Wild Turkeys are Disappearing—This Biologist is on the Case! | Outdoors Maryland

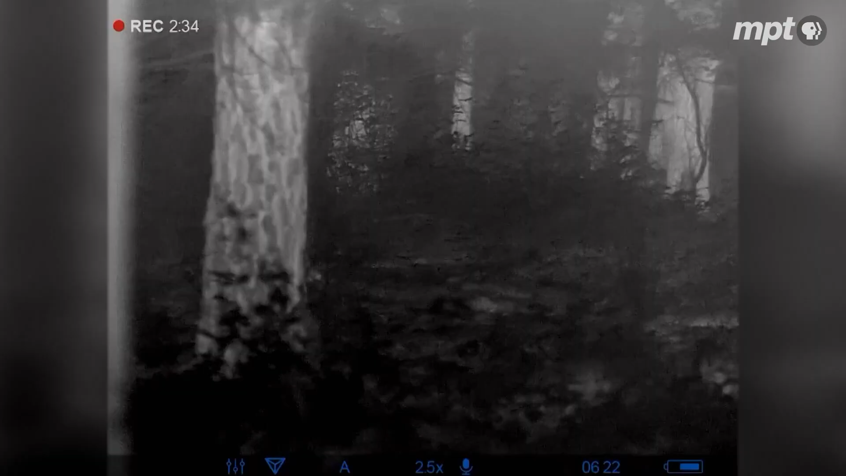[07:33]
You can see live animals, anything with a heat signature.
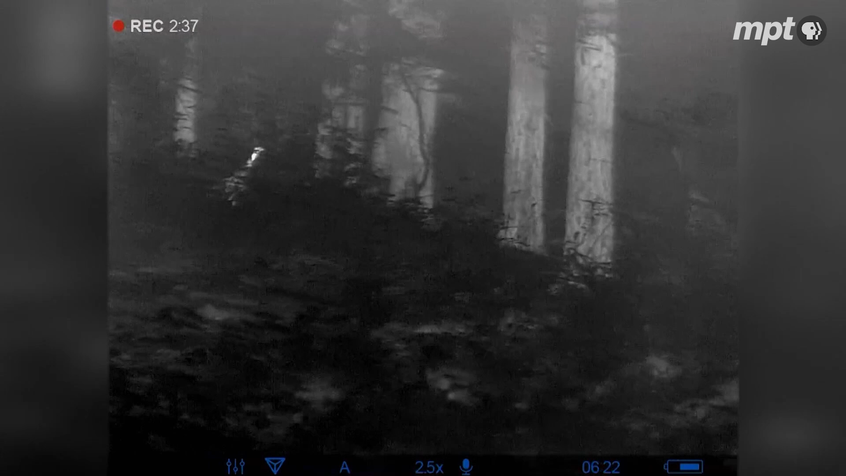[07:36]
She is, I see her there. She's alone.